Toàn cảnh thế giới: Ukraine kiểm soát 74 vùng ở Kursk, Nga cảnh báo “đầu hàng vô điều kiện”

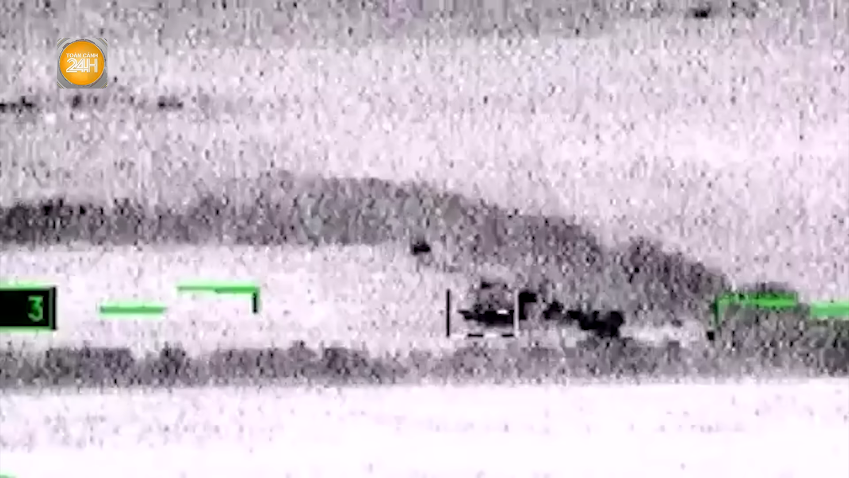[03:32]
Tuyên bố của Bộ Quốc phòng Nga nêu rõ khi tiến hành trinh sát ở vùng Kursk Máy bay không người lái Nga đã phát hiện một đoàn xe bọc thép của Ukraine đang di chuyển trong khu vực Ngay sau đó,
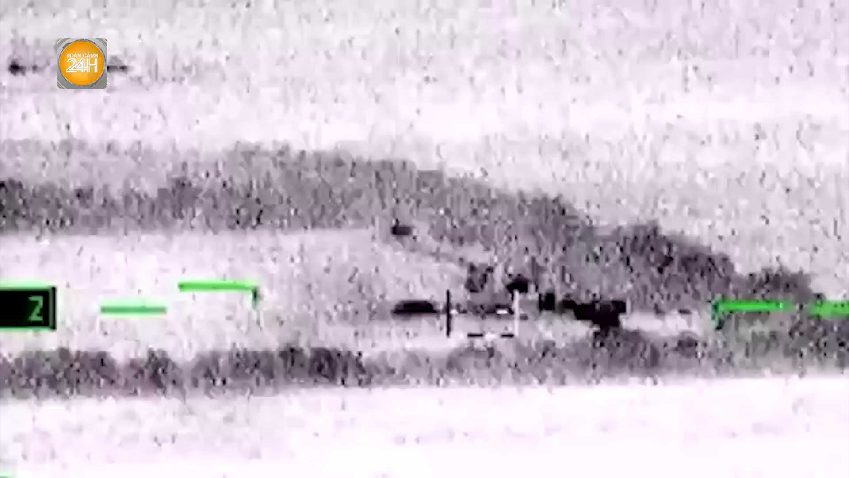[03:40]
tọa độ mục tiêu đã nhanh chóng được chuyển về trung tâm chỉ huy
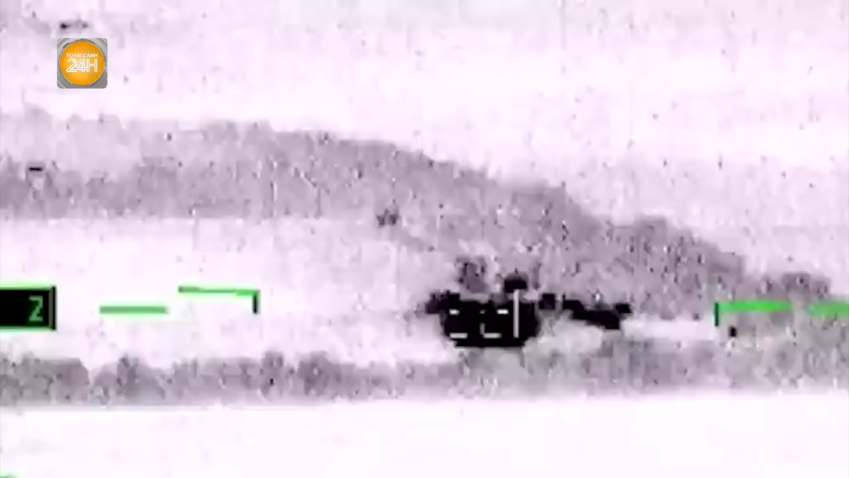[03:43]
Hệ thống phá phản lực phóng loạt Tornado-S lập tức được pháo binh Nga kích hoạt
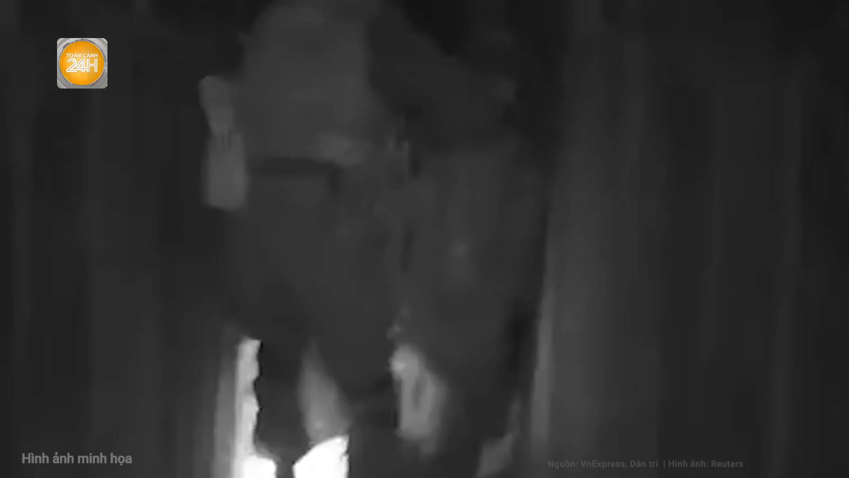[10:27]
Hamas cho thấy công trình ngầm ở thành phố Khang Yonis mà ông Sinwa cùng gia đình và các quan chức Hamas cấp cao khác từng sử dụng